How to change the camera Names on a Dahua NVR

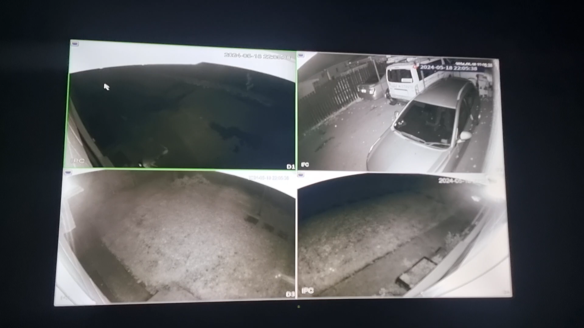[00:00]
So to change the names of each camera, first things first is you want to right click and bring up the menu and click main menu to bring up the main menu.
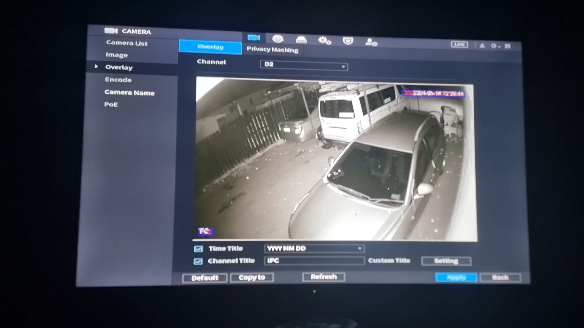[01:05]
And as you see in the corner there it now says front.